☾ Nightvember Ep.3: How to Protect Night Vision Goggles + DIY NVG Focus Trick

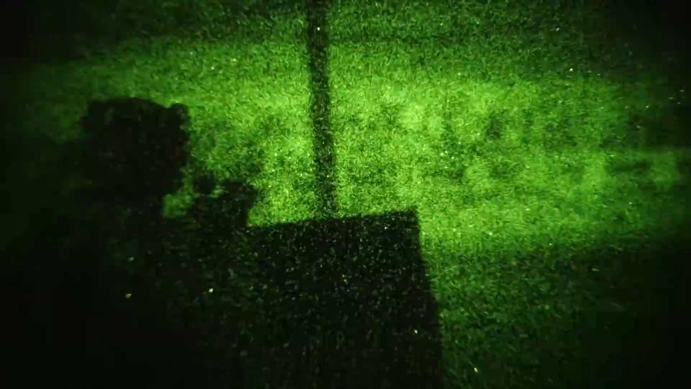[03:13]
but constantly adjusting the focus when all over the place shouldn't be the focus.
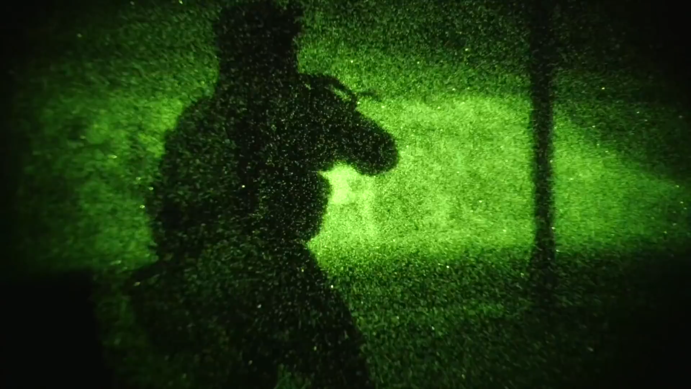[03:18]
Yeah, that was pretty lame, now let's make our point. Basically by drilling a hole in the center of the scope cap and closing it over the NVG,
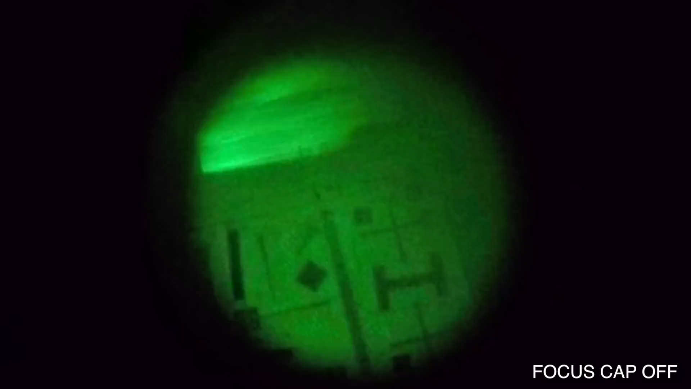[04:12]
you can still make fine adjustments when absolute clear images are required. Pretty cool, huh?
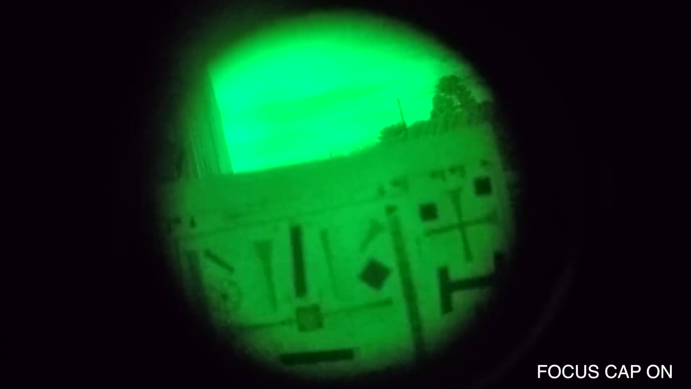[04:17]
But how is this all working? Well, basically by lowering the lens aperture the image has a deeper and larger depth of field,